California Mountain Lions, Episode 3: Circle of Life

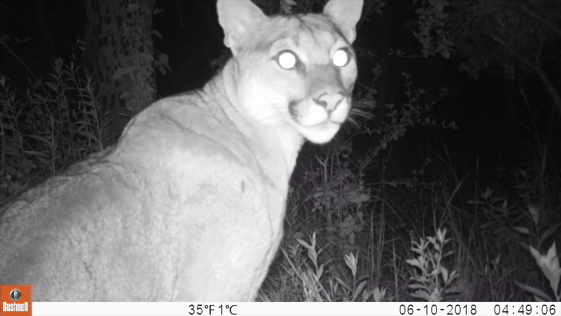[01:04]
Sometimes you have to be loud to get attention. Looks like someone's heard her call.
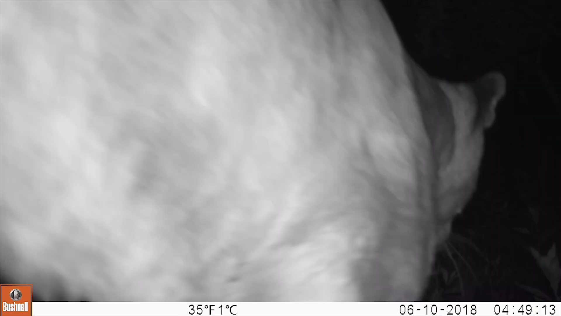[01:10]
It's time to get down to business.
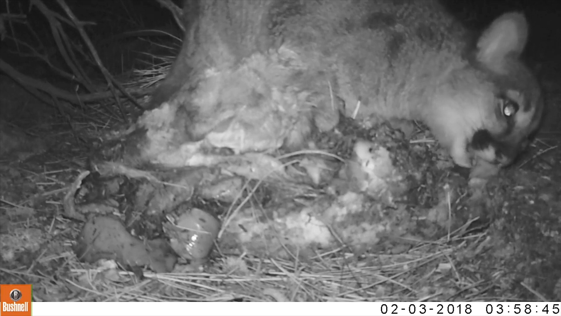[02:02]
After they're weaned, mom will either bring small prey to her young or will lead them to a kill site.